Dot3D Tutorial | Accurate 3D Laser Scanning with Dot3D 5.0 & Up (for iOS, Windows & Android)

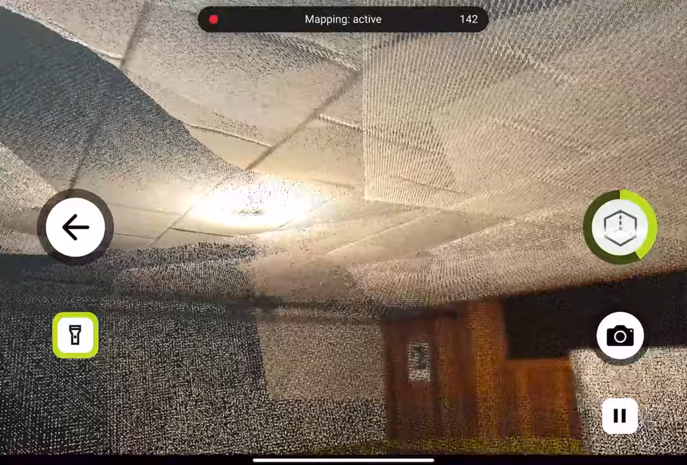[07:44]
double check to make sure we haven't missed any particularly important areas, and get ready to close out our scan. Before we do close out our scan, we can pause using the pause button on the bottom right.
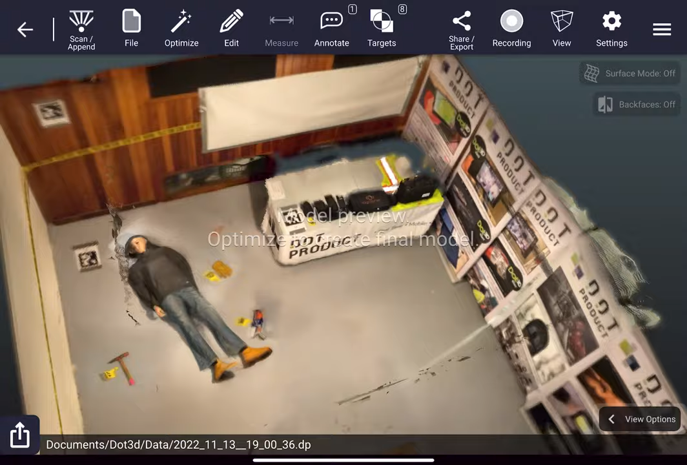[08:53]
But it is a chance to make sure you got everything you need.
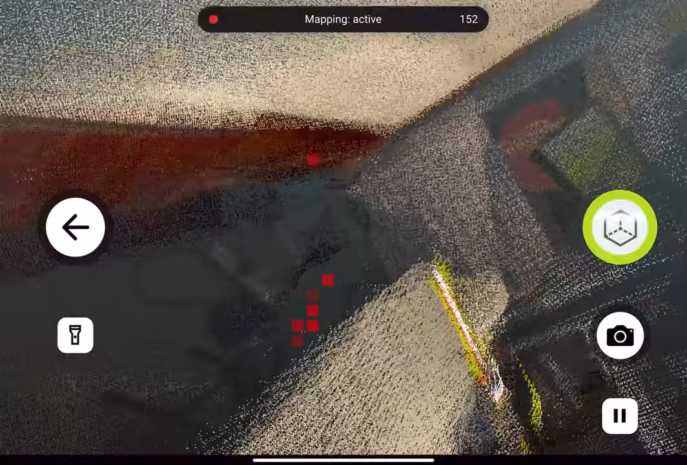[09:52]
So a really, really powerful feature here in the append capability, especially with these really large scans that we're seeing now in dot3d 5.0.
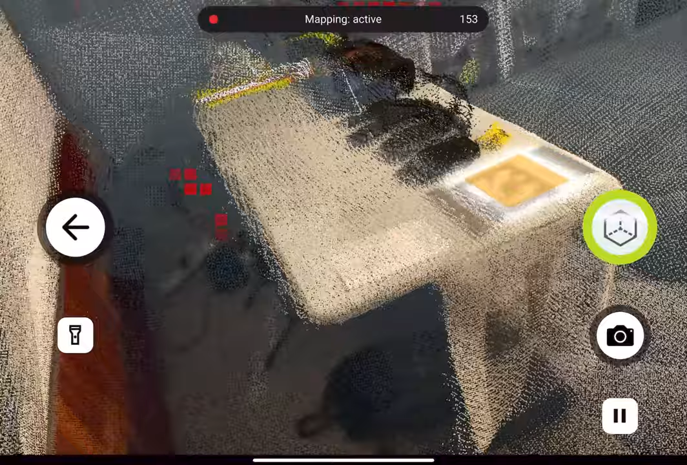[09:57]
Nobody wants to get to the end of a 30 minute scan just to realize they missed a critically important area, unless they have the ability to append.
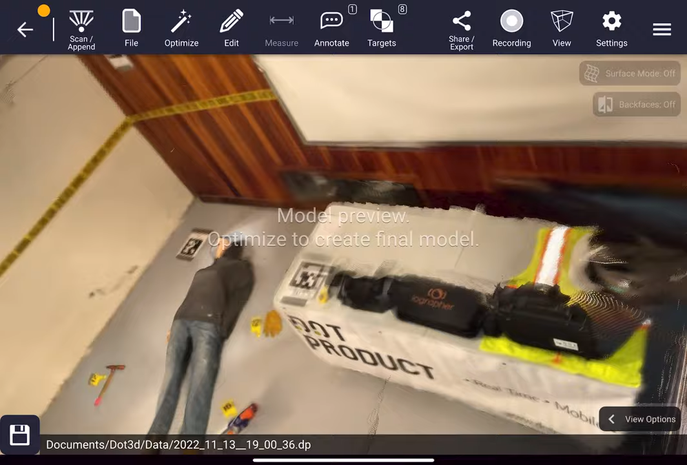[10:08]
So you can always go at it right back in, as you see here,
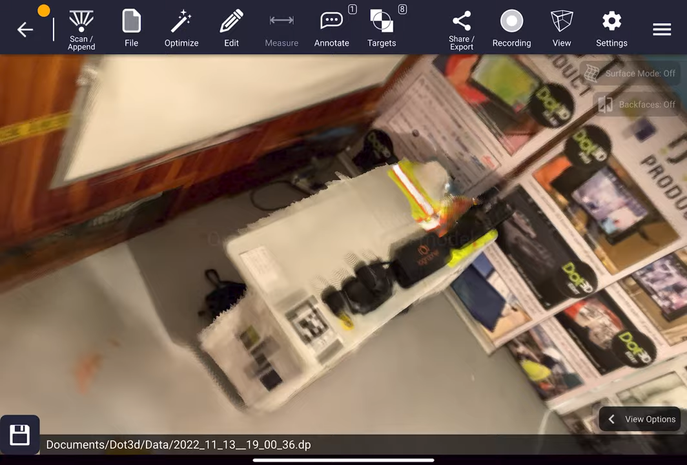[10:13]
that behind the table area was seamlessly built right back into that larger scan on the fly. So now we're looking at our unoptimized preview again, and I think we're pretty happy with it. So if you weren't using any sort of advanced targeting workflows, the next step would be to go straight to the optimization button up top.
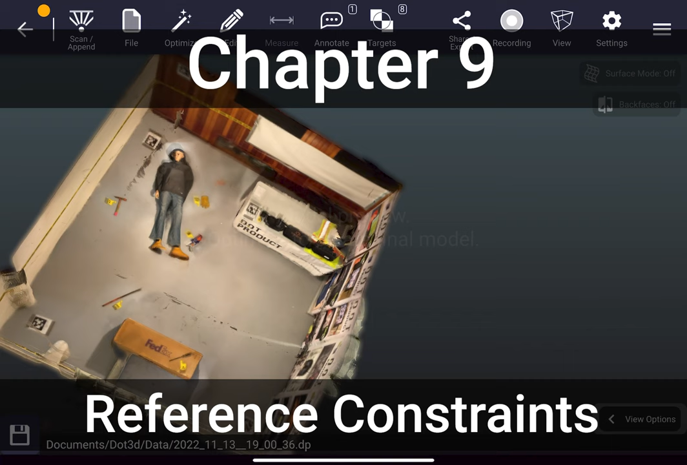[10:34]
But in this case, as mentioned, we do have some measurements that we want to apply. So if you have any reference constraints that you want applied to your data, you want to make sure that those are input before you optimize your scan. Reference constraints can include measurements from a tape measure or a laser disto like we're doing today, or known target coordinates from any trusted source,
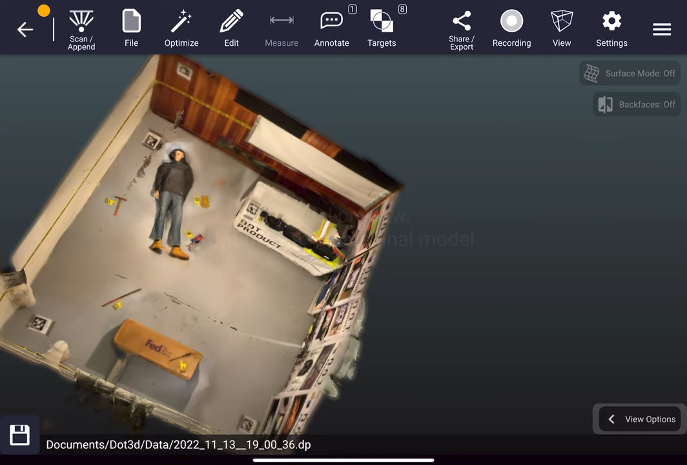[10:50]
such as a total station, another laser scan, a CAD model, GPS points, drone data, etc.
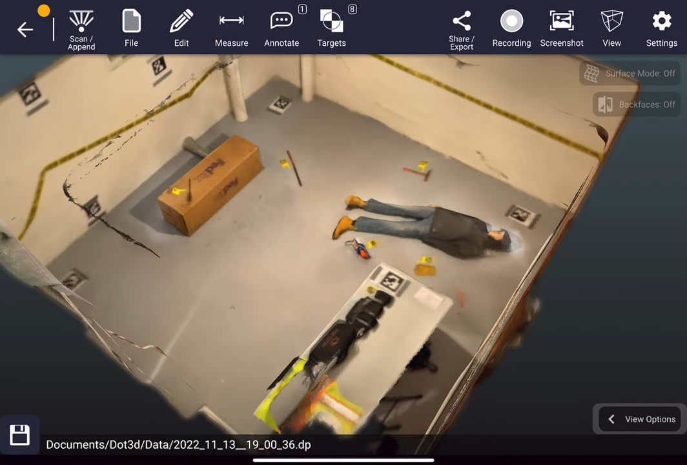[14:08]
So the colors have been cleaned up, the edges, the corners, any sort of noise, fuzziness has been all filtered out.
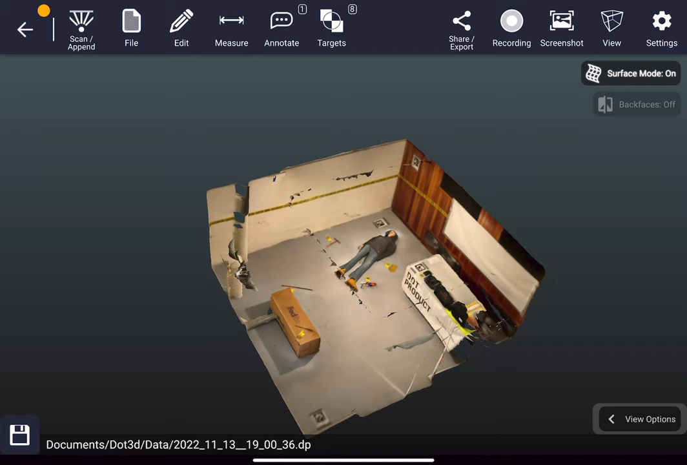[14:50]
So personal preference, also depending on the scene, it can give a nice visual appearance to the scan, whereas the point cloud view is going to be more true to the data itself, that's going to carry through into other applications from here. Below the surface toggle, we have the back faces toggle.
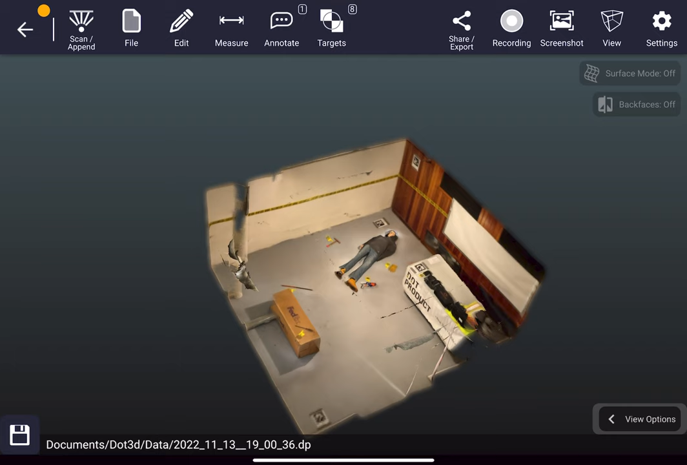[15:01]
So this is going to turn on and off the foreground of your scene.
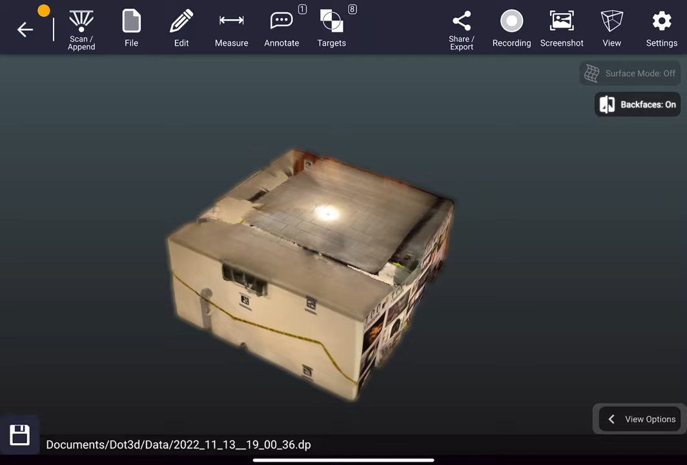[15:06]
So when I turn it on, now I see my ceiling, my walls, every single point that was captured is now being shown on the screen.
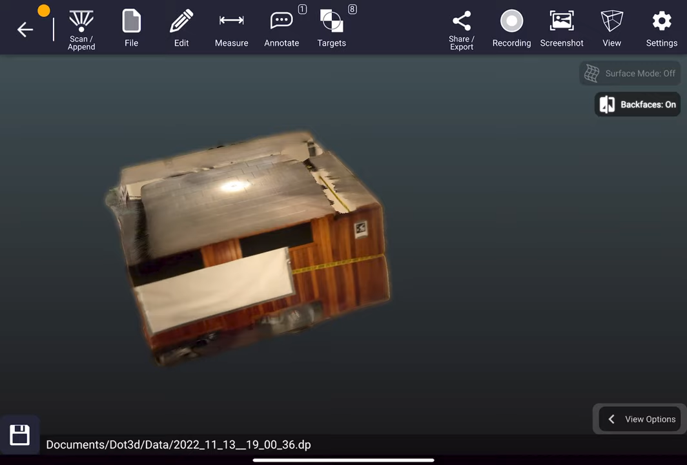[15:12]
Whereas when you toggle that back off, then you can see through the foreground, which can be really helpful in interior situations like this.
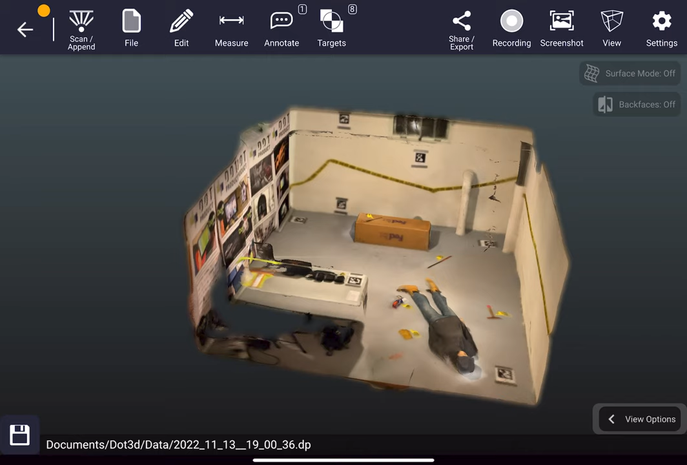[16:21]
This is an important first step in most scenarios to set an origin or 0, 0, 0, or otherwise a known XYZ coordinate to reference your whole scene. So this will make sure your data comes in upright here or elsewhere and reference your entire scene for measurement, etc.
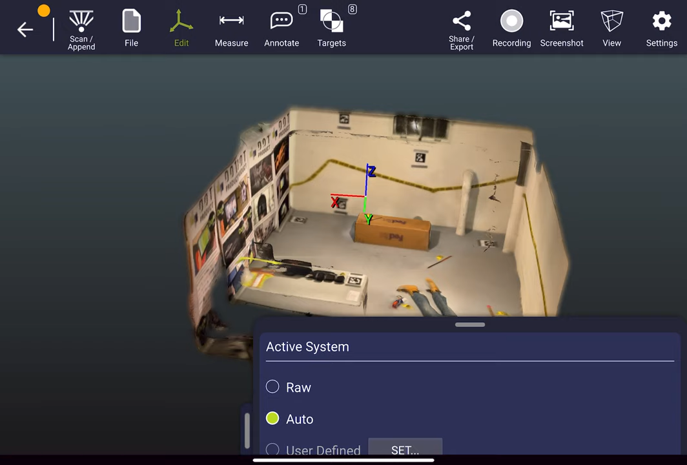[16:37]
So if I go to Edit Coordinates, I will see that I, for starters,
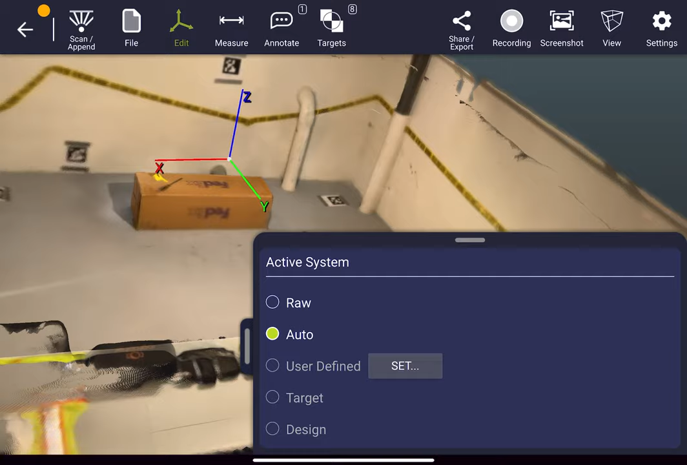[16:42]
have an auto-set coordinate system floating in space, right where I started my scan from. While the Z-axis is up, that's a good start. I oftentimes will want to set this somewhere on the ground plane, for example.
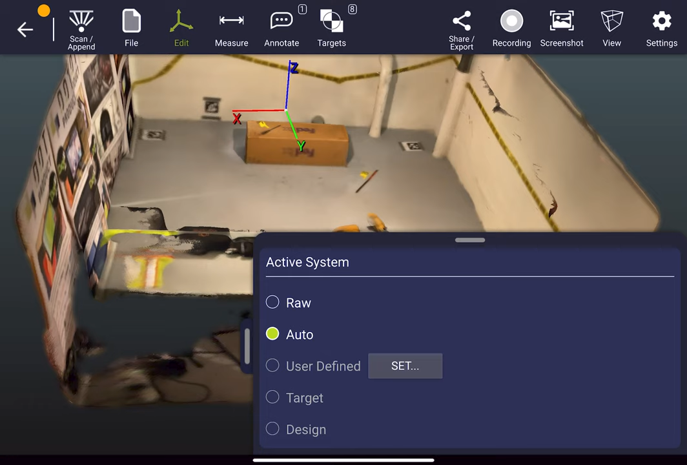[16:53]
So I'm going to go to Set next to the User Define button. to set a new coordinate system. You can either set an origin, so a 0, 0, 0,
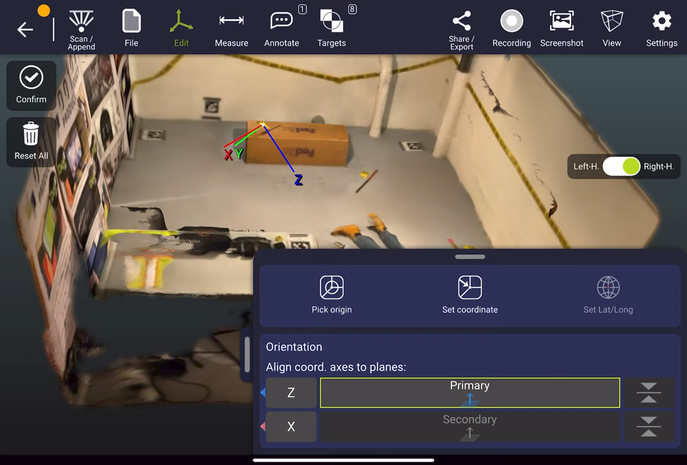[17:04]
or another known coordinate that you have, you know, from another data set, for example. If I'm just setting the origin, I tap Pick Origin. I zoom in to the point that I want to set.
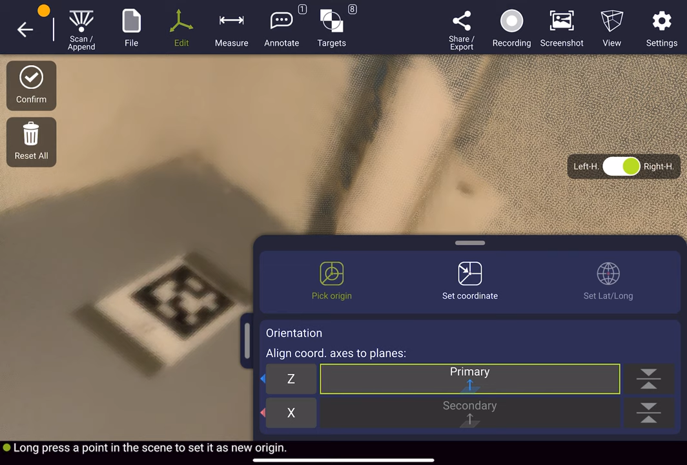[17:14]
I tap and hold on the screen, and I release when I'm happy with the point that I'm selecting.
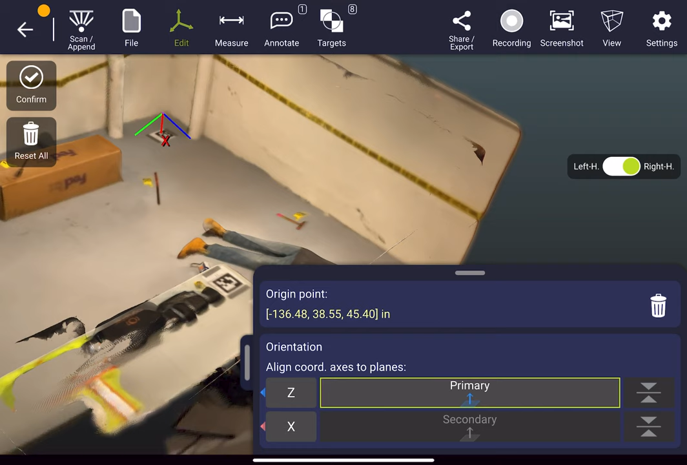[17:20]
Then to set my Z-axis straight up, I tap on the Primary button, and then hold on a large section of the floor plane to pull my Z-axis perpendicularly out of the floor.
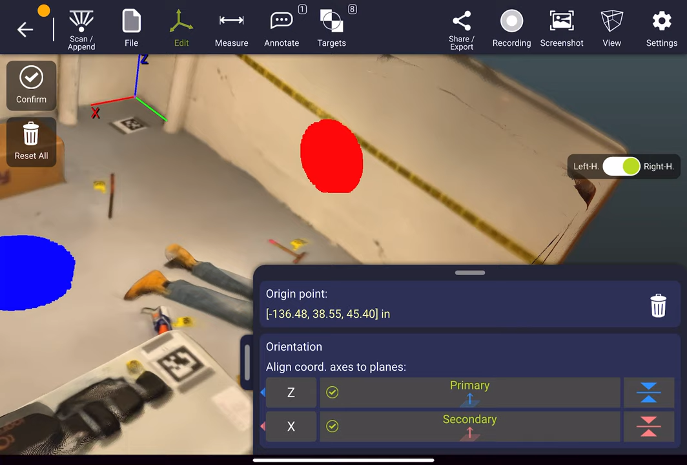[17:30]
Then I can do the same against the wall for my X-axis. You can also toggle between X and Y to adjust as needed, but now as you see, my coordinate system is properly set to the corner of the room.